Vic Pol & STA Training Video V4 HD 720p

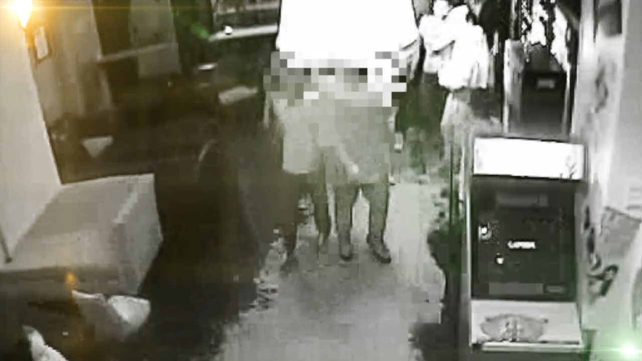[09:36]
and security cameras show patrons openly smoking in front of crowd controllers.
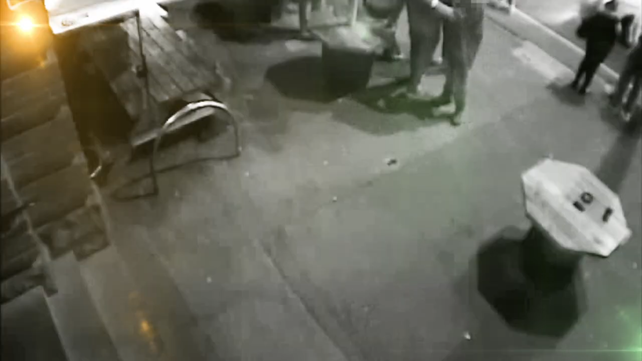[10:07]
The men who were allowed to loiter outside the club are seen following the victims into a laneway where a violent assault takes place.